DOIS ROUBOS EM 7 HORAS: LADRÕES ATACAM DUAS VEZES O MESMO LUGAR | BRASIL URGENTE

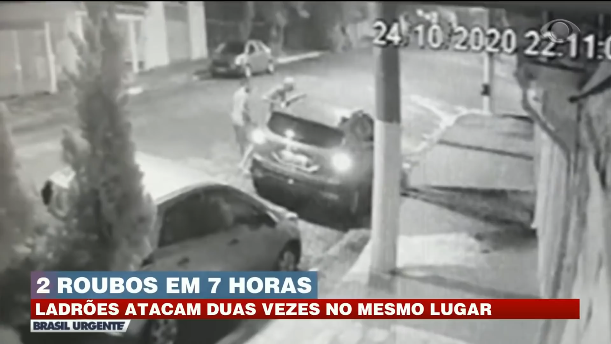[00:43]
Só percebi a ação quando ele levantou a arma e bateu no vidro. Os assaltantes levaram o carro e o celular do empresário em menos de 15 segundos. Um comparsa estava em um gol branco logo atrás, dando cobertura.